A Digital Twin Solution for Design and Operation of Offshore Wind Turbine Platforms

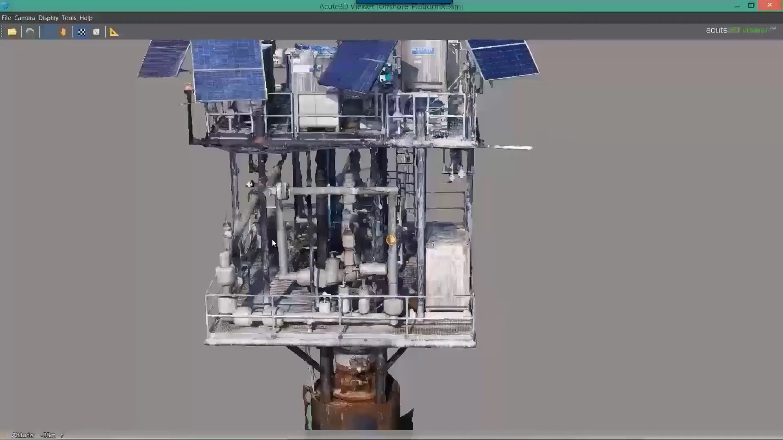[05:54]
Here we can see an example of a high definition 3D reality model of an offshore platform generated using
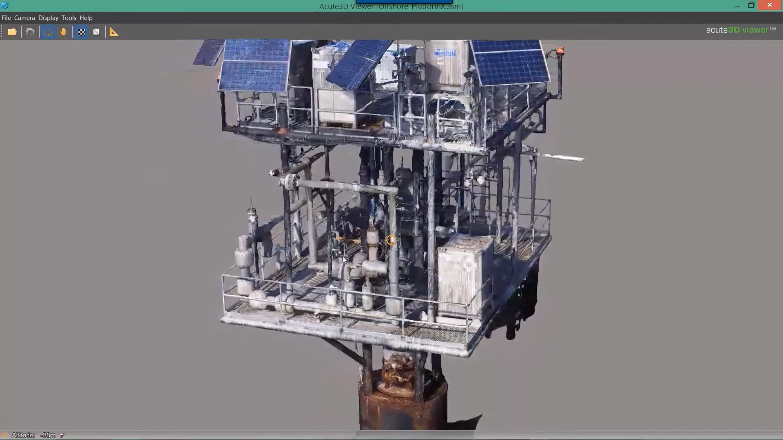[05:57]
photogrammetry from a drone flyover capturing 400 high res photos.
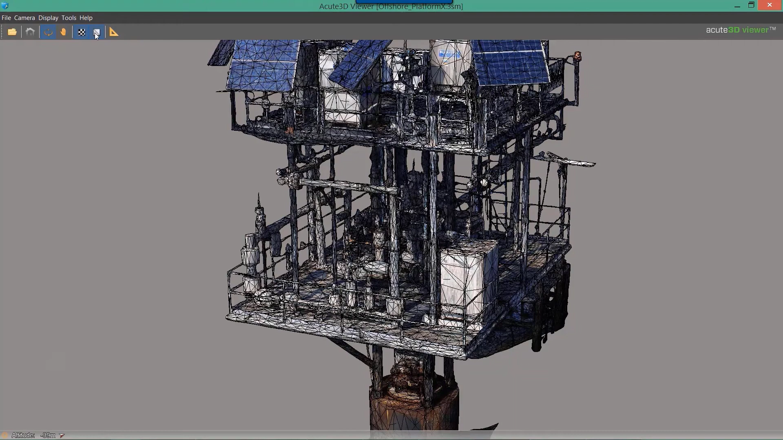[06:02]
Intelligent object recognition like sensors or corrosion can easily be added to the reality model.